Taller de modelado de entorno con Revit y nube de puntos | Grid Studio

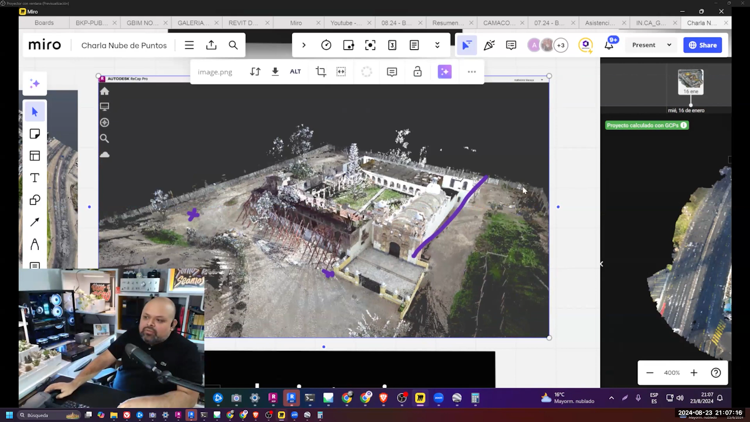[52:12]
este es justo de la obra, y esto también es para la visualización, lo que es archivista.